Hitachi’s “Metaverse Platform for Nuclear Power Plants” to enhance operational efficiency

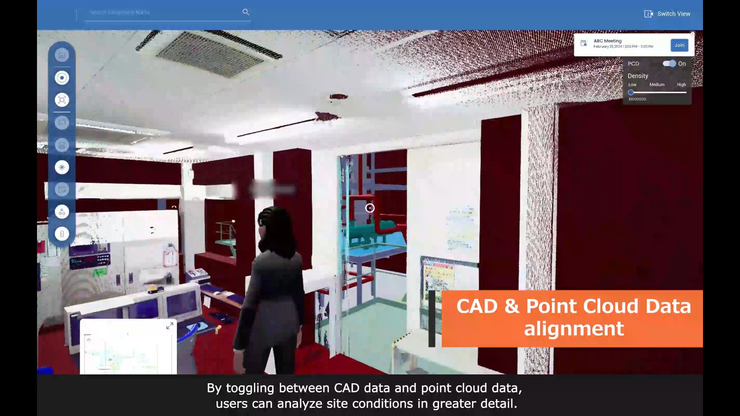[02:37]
users can analyze site conditions in greater detail.
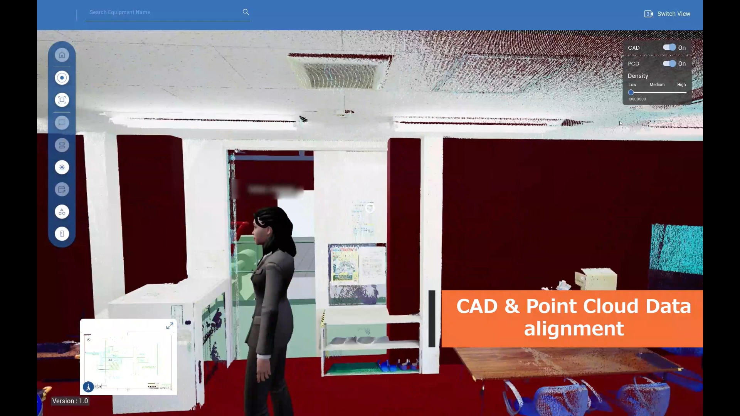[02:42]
Adjusting the density of point cloud data enhances visibility, while high-quality rendering ensures clear, accurate visuals of equipment and surroundings.
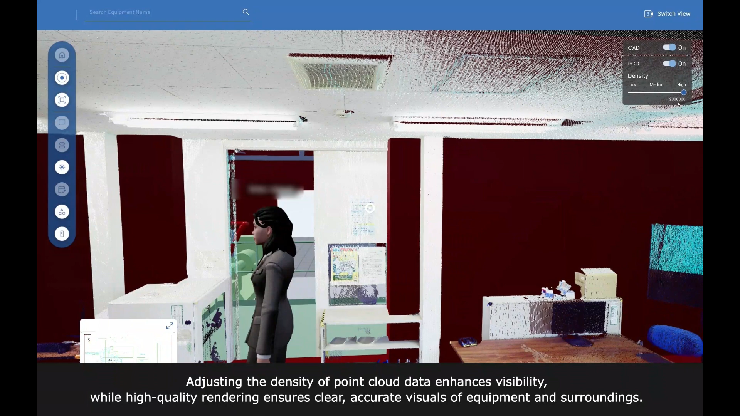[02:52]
Users can also access detailed attribute data for each equipment.